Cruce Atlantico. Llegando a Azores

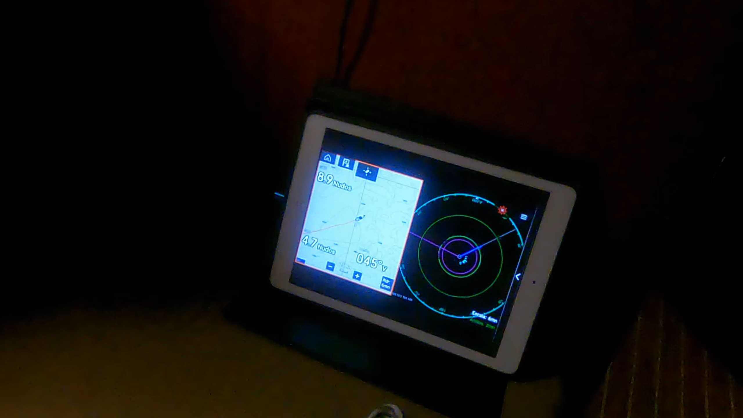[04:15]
Navegamos, vemos el rumbo, vemos todo aquí en el tablet. El cine.